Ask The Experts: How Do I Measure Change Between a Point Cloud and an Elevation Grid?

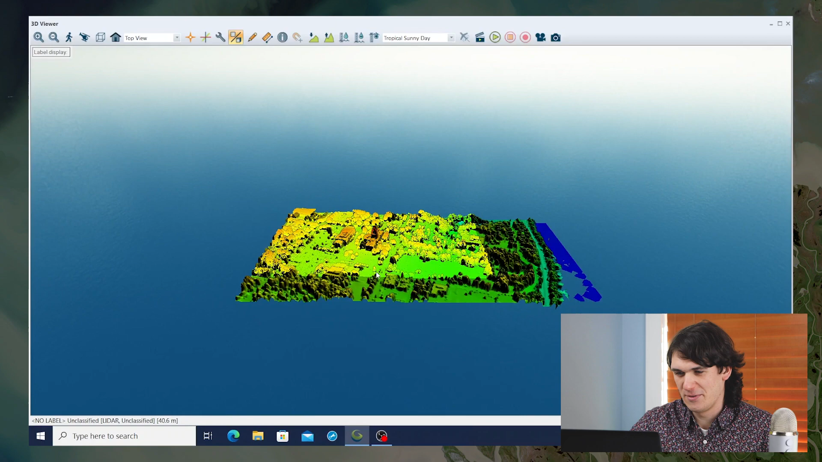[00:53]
is the ability to compare a point cloud to a grid. Previously you could compare a point cloud to a point cloud or a grid to a grid. Now opening it up in the 3D Viewer, you can see that the points of the point cloud in some cases are lying above the actual terrain of the earlier digital surface model.
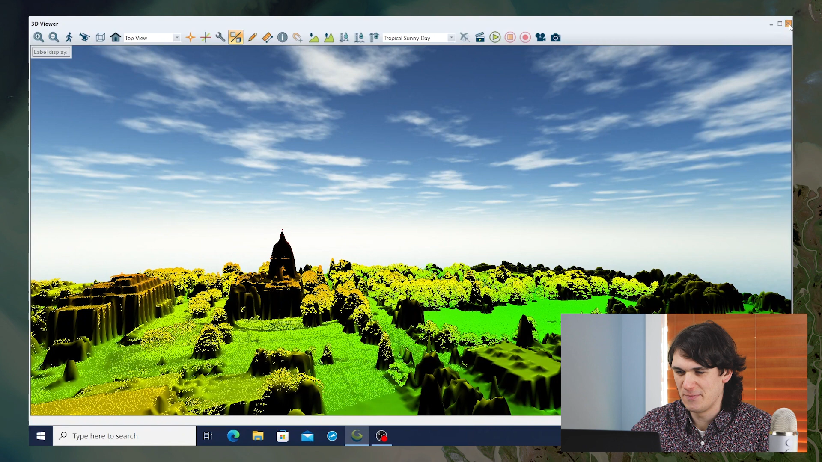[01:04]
And if I was to draw a path with the path profile through some trees, we can see that some of the points, oh, we've got to change the settings so that the points show up.
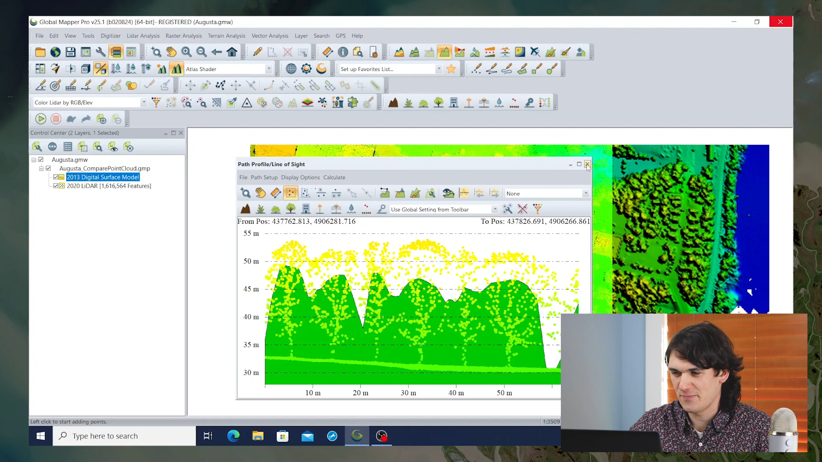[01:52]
You can see that in some cases the LiDAR points are 5 or 10 meters even above the digital surface model. So there's been a significant amount of change in the seven years between the creation of the digital surface model and this new LiDAR point cloud. So what we're going to do today is go into LiDAR analysis, and specifically we want the QC tools, the compare point clouds tool.
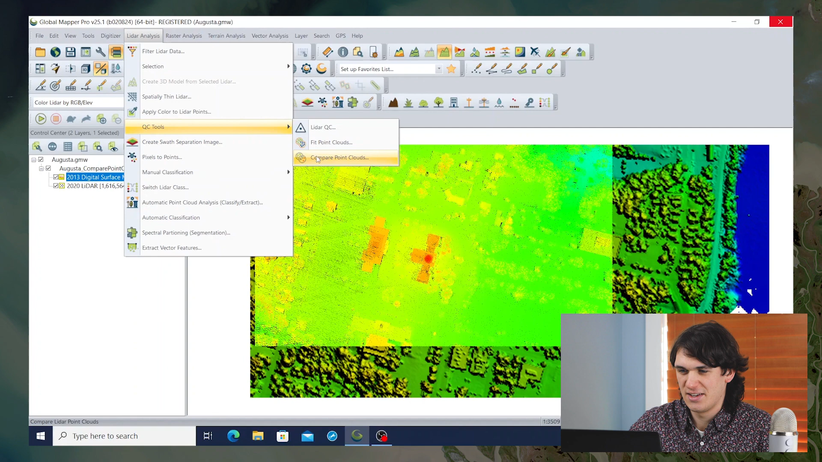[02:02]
And we have the option to compare against a layer. We're going to compare against the 2013 DSM, and we're going to find changes in the 2020 LiDAR. The first option here is for the minimum distance between cloud points.
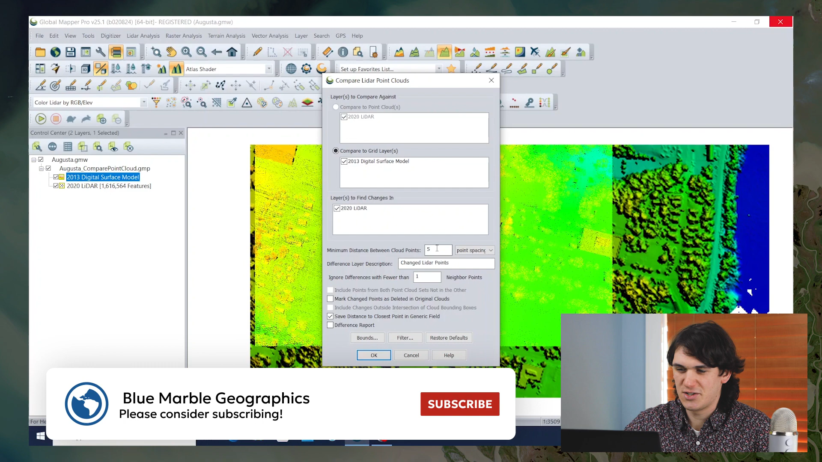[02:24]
And that is just a question of what is the minimum distance that you consider a significant change between the previous grid and the current LiDAR point cloud. Here I'm going to just start it off with 2.5 feet, and we'll consider anything that is at least that much of a change to be significant. There will be, at the end of this process, a layer created for the points that have changed significantly in those seven years.
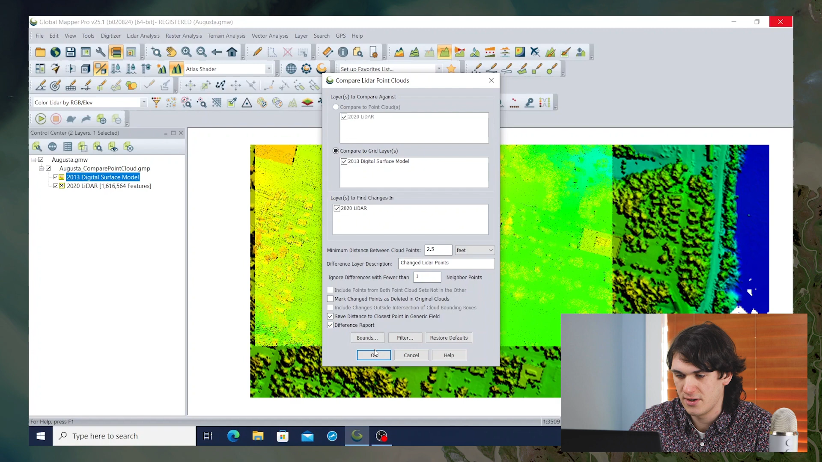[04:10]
I'm going to check these boxes to save the distance to closest point in a generic field. And I'm going to check the box to create a difference report. And then I'll hit OK to run the compare point clouds and grids tool.
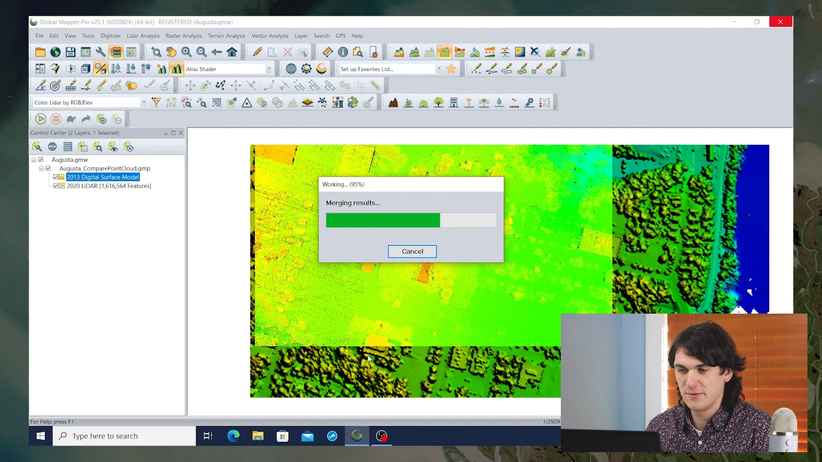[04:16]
It runs pretty quickly because it's a small data set.
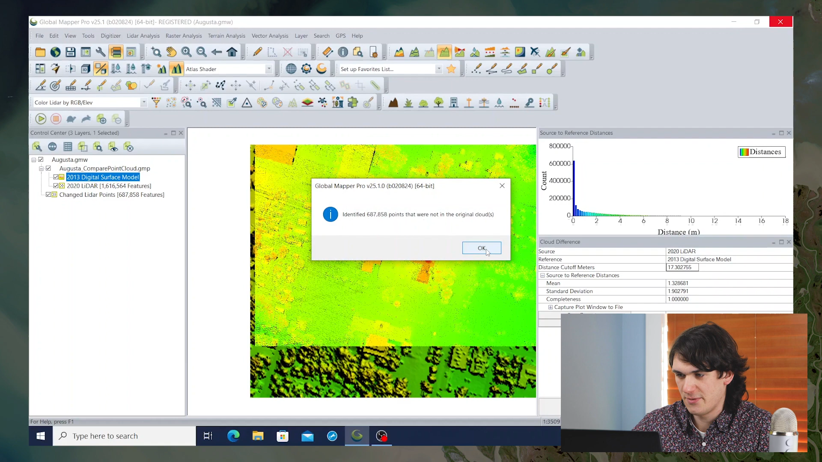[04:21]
And we get this plot that shows us the distances between the points and the grid. And you can see that for the most part, you know, the points are very close to the grid. But there are some places where the points are actually four to six meters higher than the grid. A significant number are showing up, you know, between zero and two meters above the grid. We have a mean value, standard deviation,
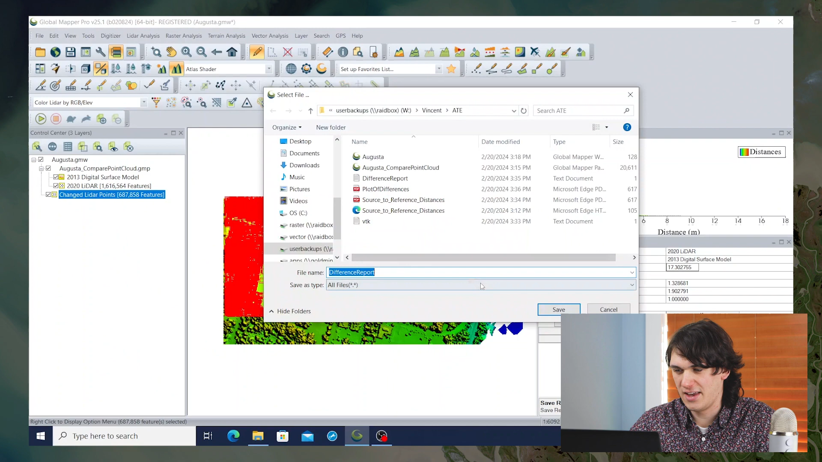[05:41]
Furthermore, you can save a report of the differences and that'll just create a text file with some of the basic
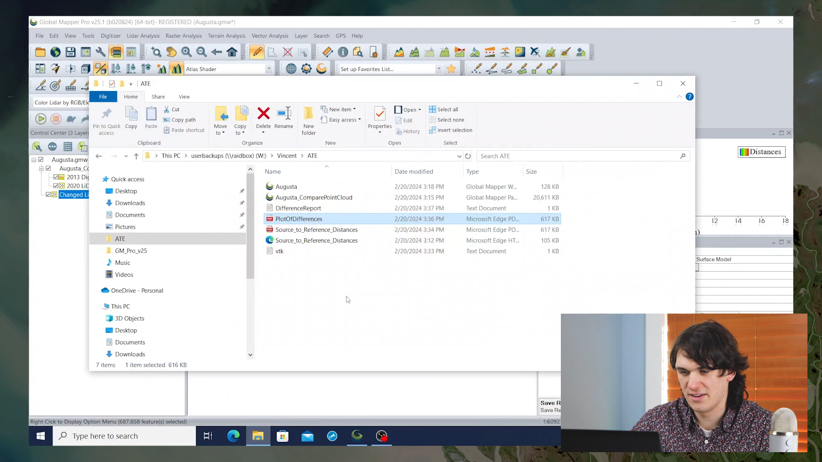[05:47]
values that we see in the table here.
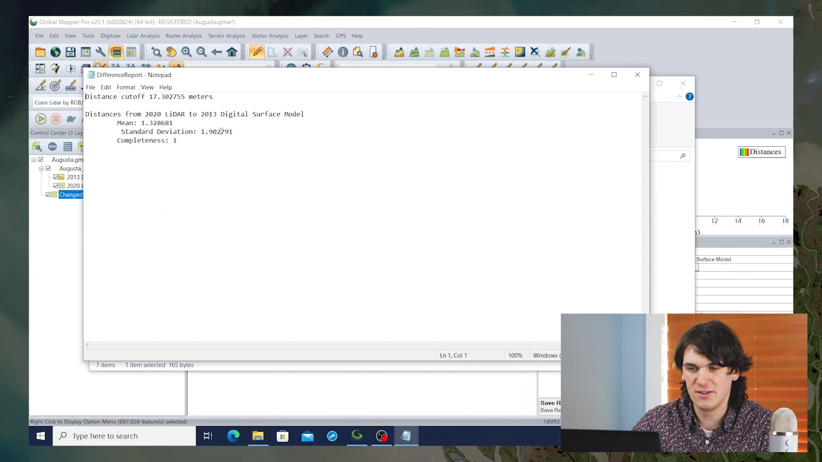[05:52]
So you can see the mean and the standard deviation and the completeness for that general comparison between the 2020 LiDAR and the 2013 DSM.
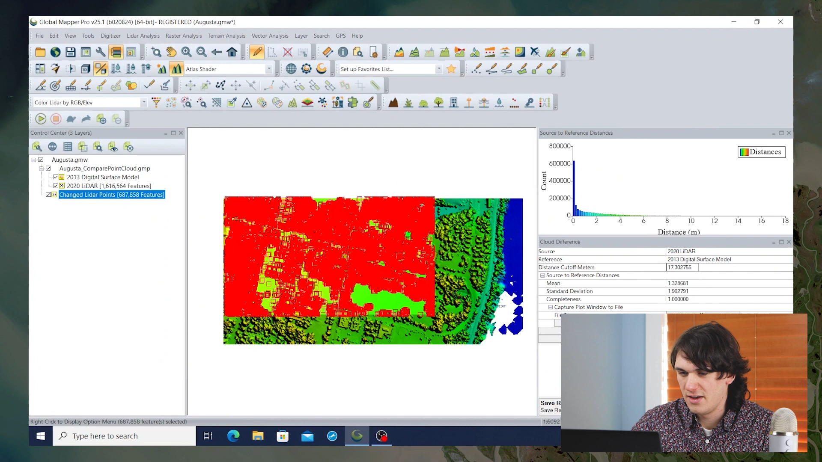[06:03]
Furthermore, we get this layer created of all of the points that have changed significantly between 2013 and 2017.
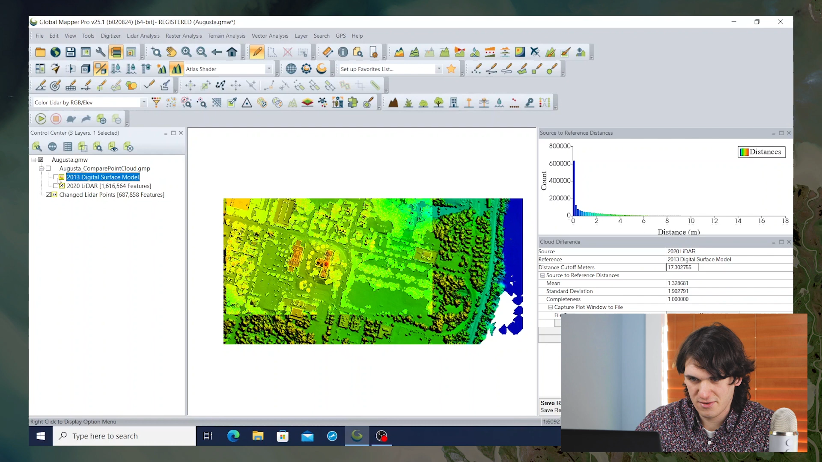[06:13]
And if we uncheck both of the original layers, you can see that this isn't a full coverage of what the LiDAR was showing earlier. It's just the areas that have significantly changed.
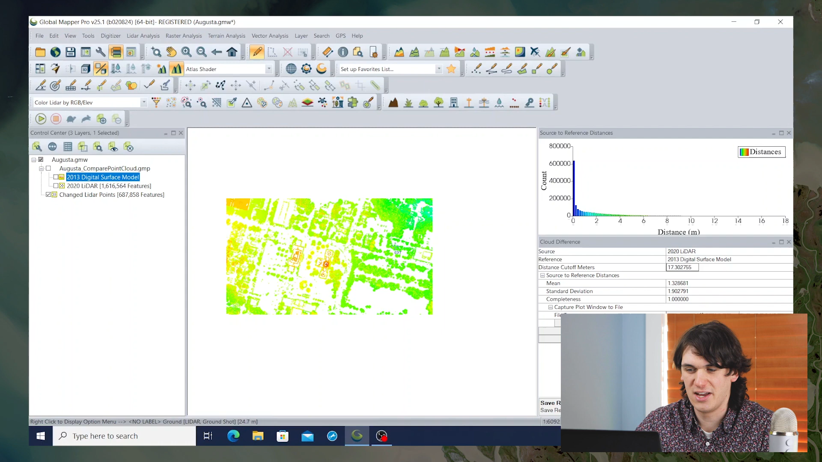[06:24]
And you can see it's mostly the trees from that original LiDAR
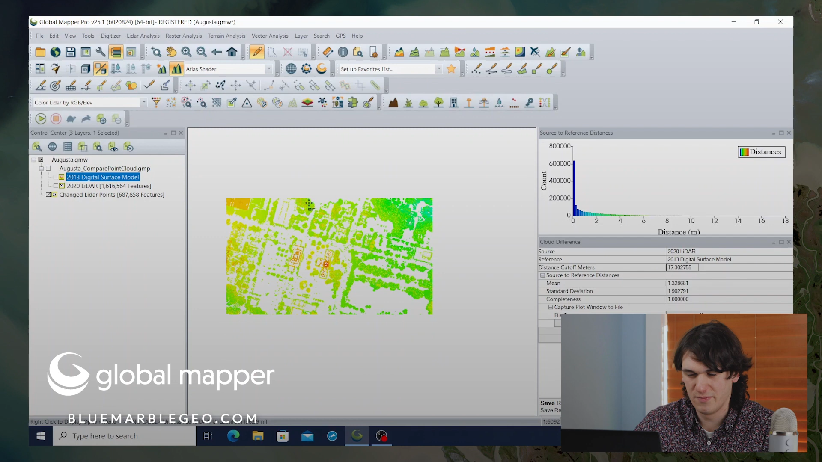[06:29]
surface model that we can see have grown between 2013 and 2020.